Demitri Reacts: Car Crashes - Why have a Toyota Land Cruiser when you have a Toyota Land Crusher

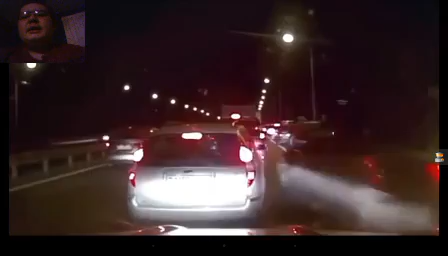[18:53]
No! Why? How did you not see those cars in front of you?